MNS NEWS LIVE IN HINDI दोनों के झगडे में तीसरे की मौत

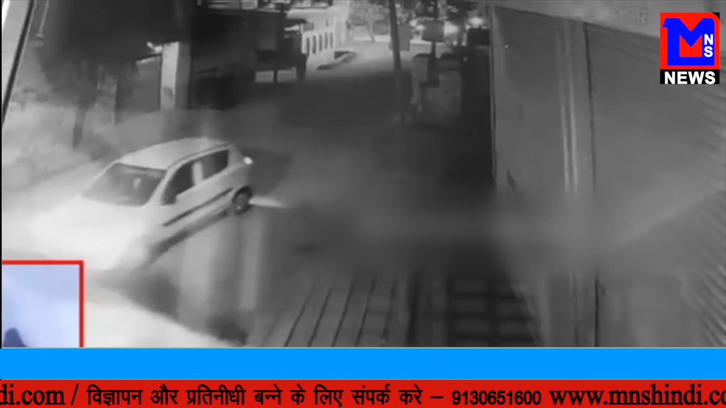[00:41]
ने पहला फुस्ताबर अपनी गाड़ी में बैठा लिया था लेकिन बनरा साल का मासूम बदमाशों की चंबुल से